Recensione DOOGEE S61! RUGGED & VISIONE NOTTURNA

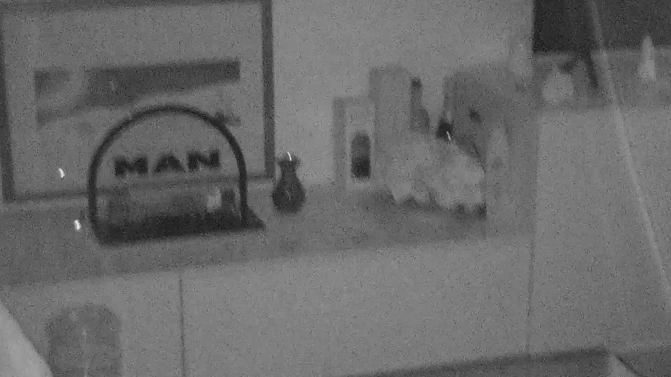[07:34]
Ecco la messa a fuoco è un pochino più scrausa ma si vede benissimo.
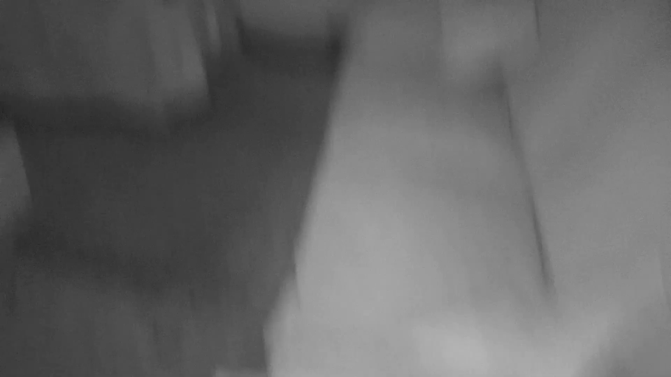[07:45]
Ecco questa telecamera può essere utile anche se le foto e i video non sono
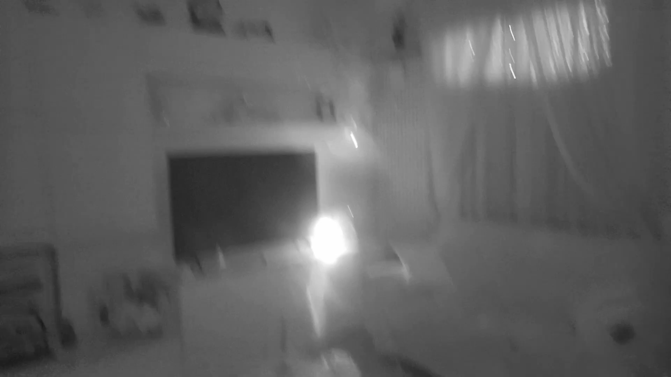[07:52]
buone comunque ci permette di vedere di
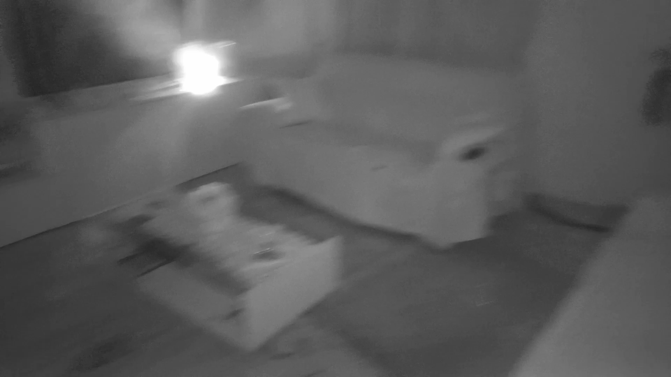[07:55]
notte ed è una cosa molto molto positiva.